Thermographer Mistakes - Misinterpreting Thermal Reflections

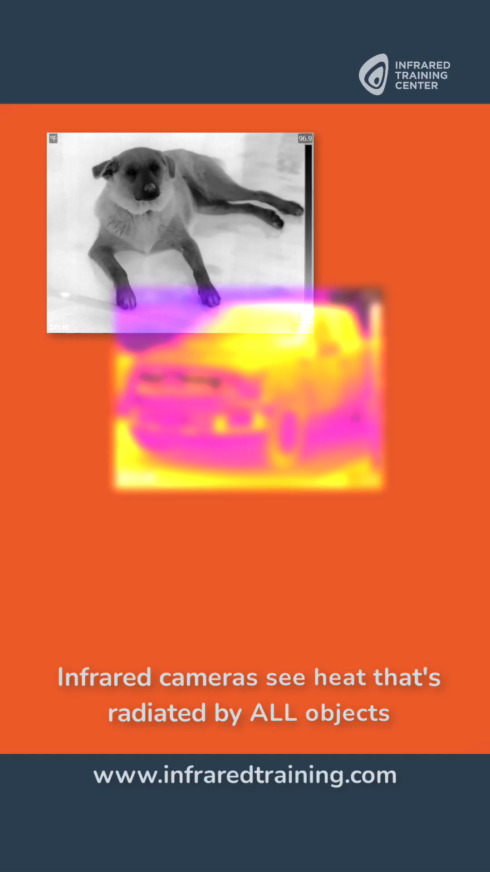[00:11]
Now thermal imagers, they see heat that's radiated by all objects. That energy, however, isn't just limited to what's coming from the target.
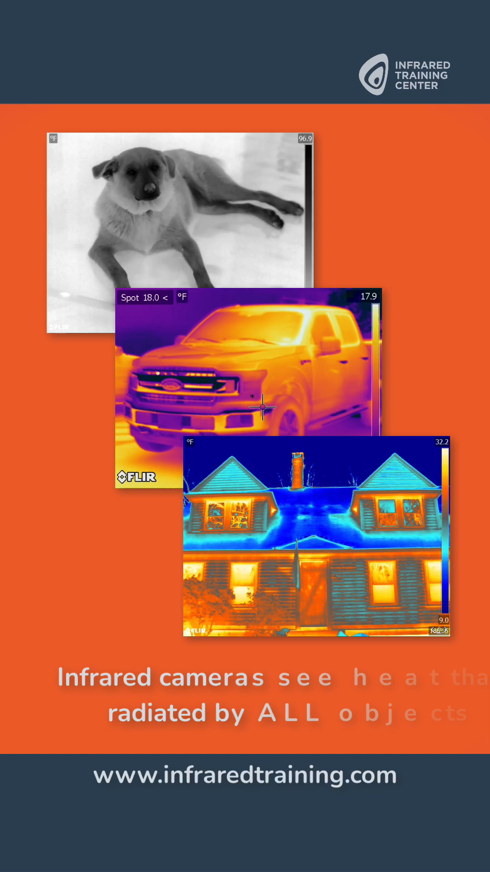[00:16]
On screen: spot 18.0°F
Infrared cameras also pick up radiation that is reflected off of surfaces from other sources.
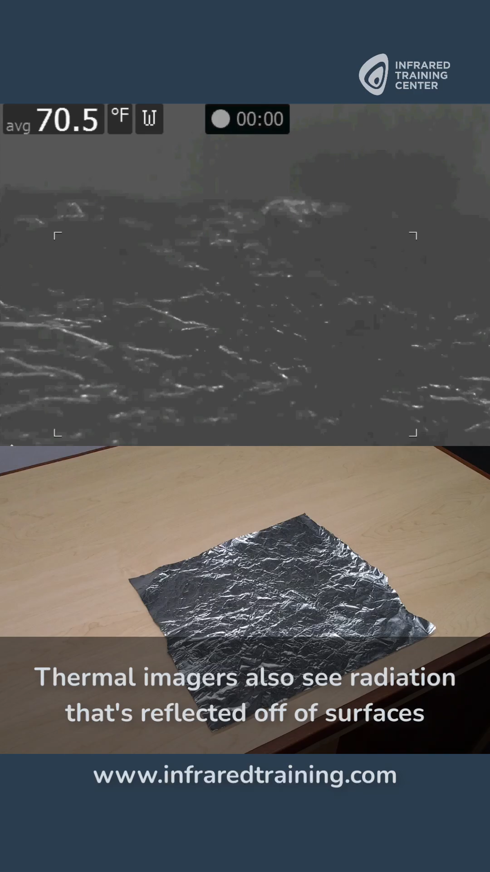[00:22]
This causes objects to appear to be warmer or cooler than their actual temperature.
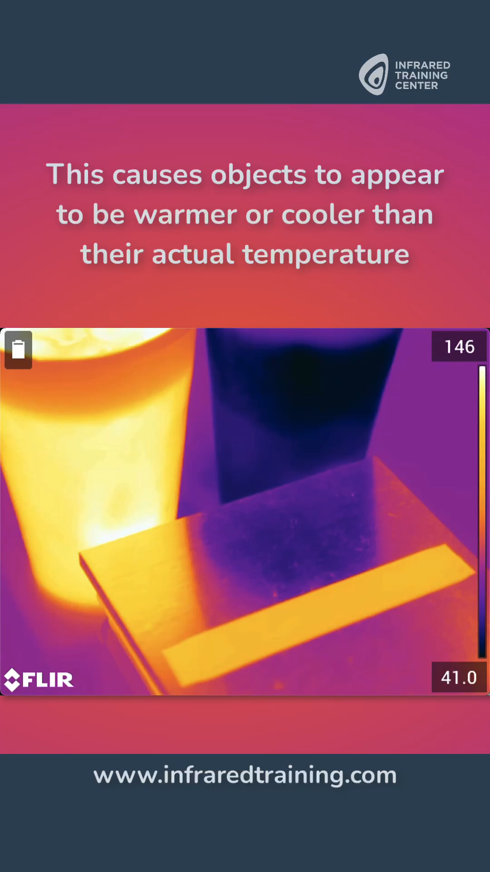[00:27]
As an example, the side of this house, it really isn't cold.
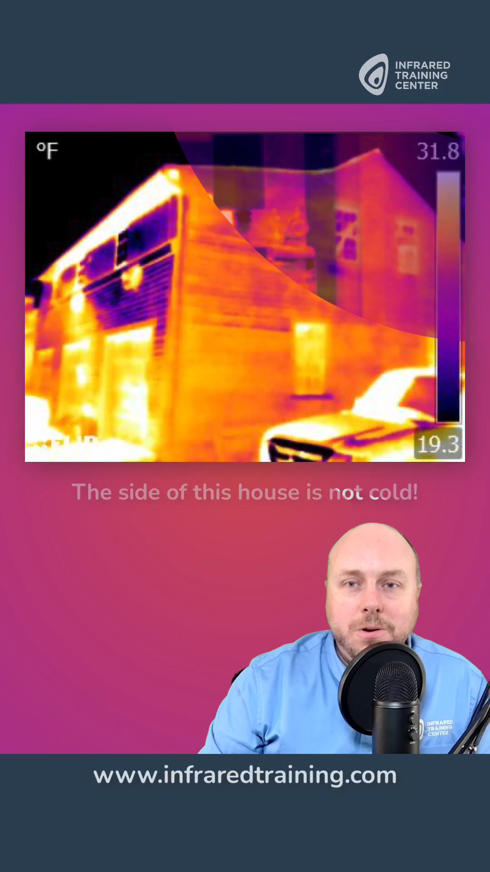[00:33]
On screen: scale top 31.8°F, scale bottom 19.3°F
And this electrical connection, well, it's not hot.
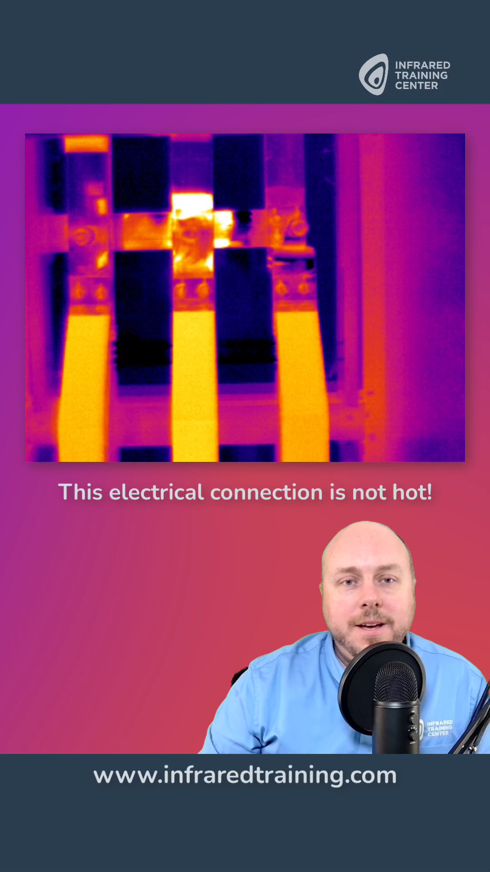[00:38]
And it all has to do with thermal reflections, something that properly trained thermographers will understand. Looking for more?